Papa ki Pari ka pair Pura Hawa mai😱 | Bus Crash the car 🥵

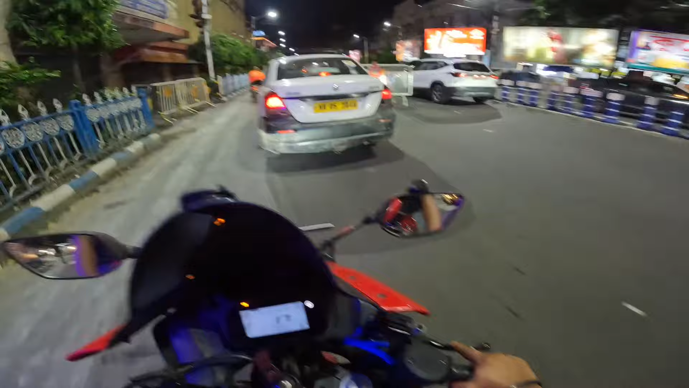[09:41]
देख रहे हो सिग्नल में स्टेट कैमरा,
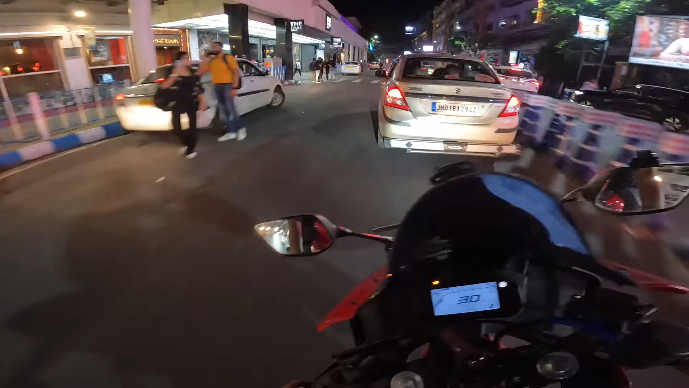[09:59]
भाई लौंडे लफाड़ी का चक्कर लोग है, सब निकला हुआ इधर पर ही। ए ए जहां तहां मुझ, कोई चक्कर नहीं अंकल,
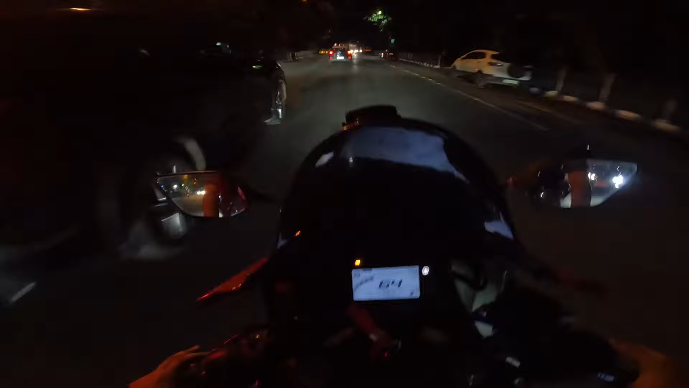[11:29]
भाई गड्ढा बहुत है पता है, बाप रे बाप पूरा अंधेरा हो रहा है, जहां तहां बंपर है, गाड़ी घूर रहा है निकल रहा, अलग हिसाब है भाई इधर।